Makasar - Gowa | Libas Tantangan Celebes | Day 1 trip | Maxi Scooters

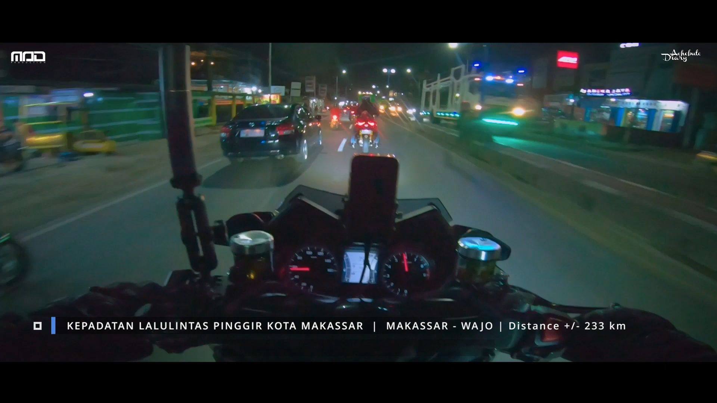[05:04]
Ya mungkin Sekitar 60 km Sampai pinggir kota Makassar itu Masih rame Jadi malam itu kita berjuang Sama kepadatan traffic Lo bayangin bahwa Rombongan